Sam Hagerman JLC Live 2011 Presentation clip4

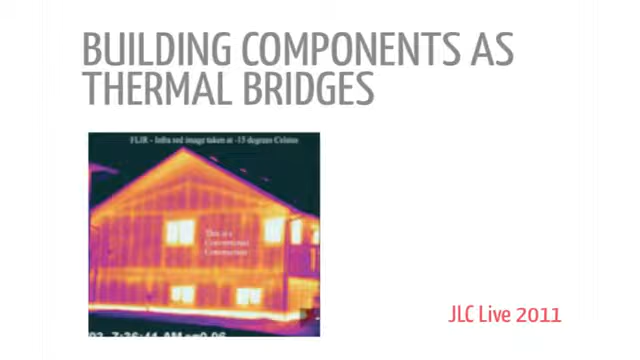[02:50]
It's been reproduced so many times I can't remember, but this is just above freezing.